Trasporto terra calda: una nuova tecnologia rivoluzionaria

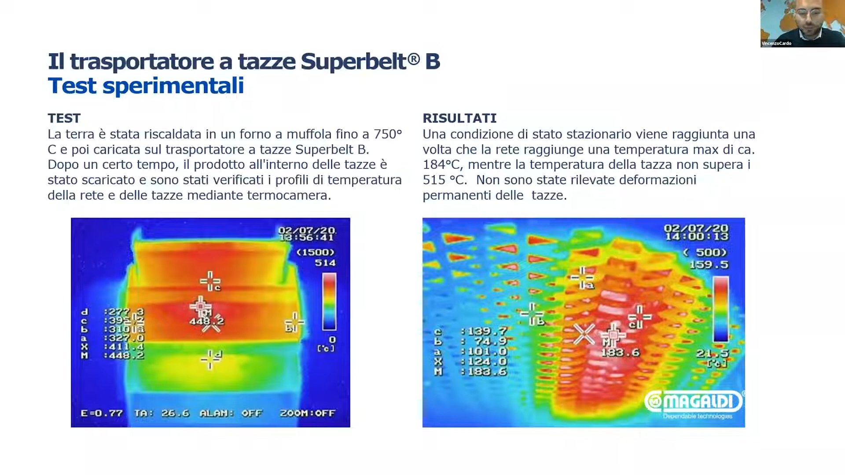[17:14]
la condizione di stato stazionario viene raggiunta una volta che la rete traguarda una temperatura massima di circa 184 gradi mentre la temperatura della tazza non supera i 500 gradi, cioè 515 circa. Inoltre è stata effettuata un'accurata ispezione delle tazze e non sono state rilevate deformazioni permanenti. Infatti è stata condotta un'ulteriore campagna di prove sperimentali per verificare il ciclo caldo-freddo delle macchine. La terra è stata riscaldata ciclicamente attraverso una serie di bruciatori a gas prima di scaricare il trasportatore a tazze. Una volta raggiunta la temperatura target il prototipo è rimasto in funzione per otto ore.